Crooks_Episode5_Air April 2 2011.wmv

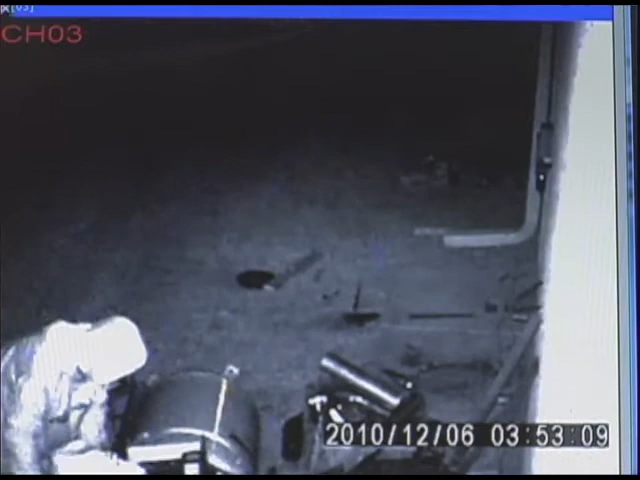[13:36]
In reviewing the video, we realized that a week prior,
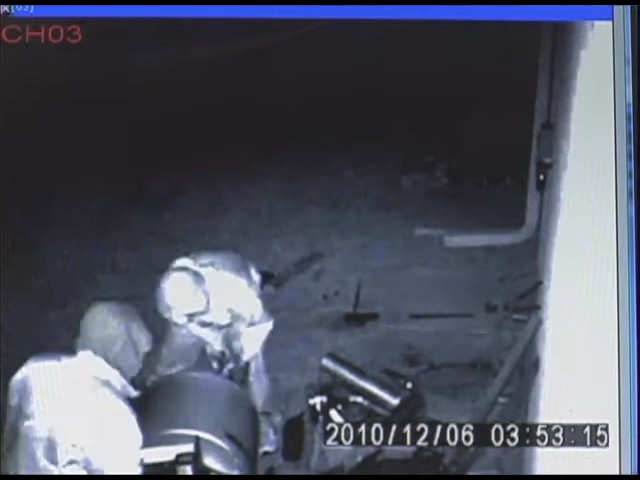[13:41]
the same or similar-looking suspects had stolen high-performance auto parts from the business as well. And in that particular theft captured on video, we were able to get a decent view of the suspects.
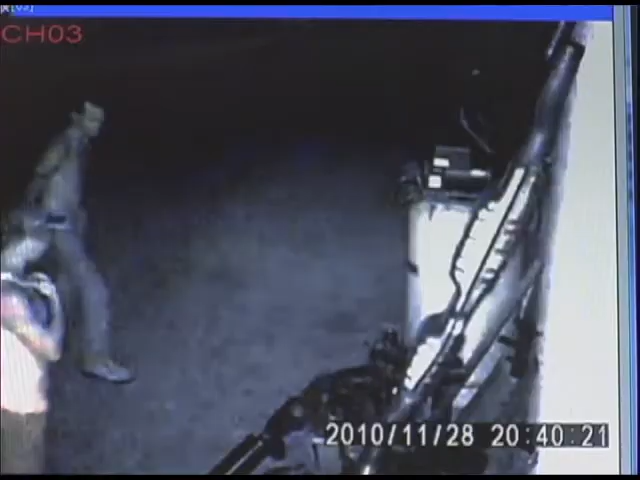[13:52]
It turns out that these same individuals had hit the shop before. During the evening hours of November 28, 2010, the men are seen on this surveillance video as they case the equipment they plan to steal. Let's play that footage once more. Freeze it right there. See the tattoo? And if you look closely, you'll notice the shoes are the same when they return the following night in disguise. One of them spots the security camera and they leave.
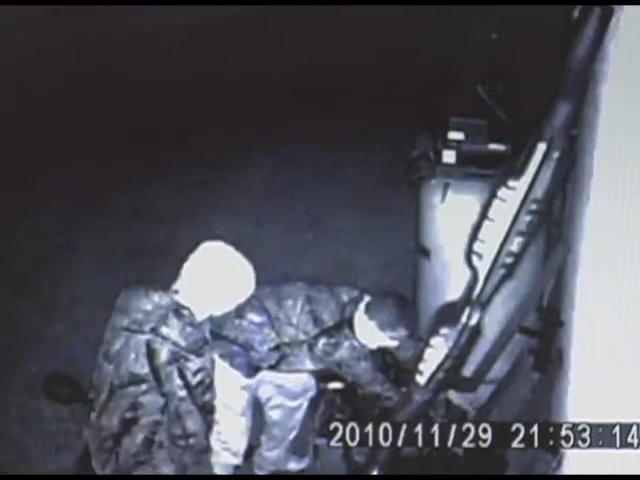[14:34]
One week later, they come back again to steal the 80-gallon, 5-horsepower air compressor.